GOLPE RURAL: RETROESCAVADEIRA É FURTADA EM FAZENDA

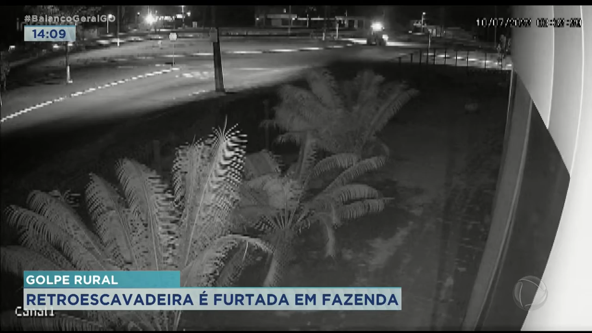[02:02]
A família, dona do maquinário, conseguiu essas imagens que mostram a retroescavadeira passando por volta das 3 da manhã do dia 10 de julho.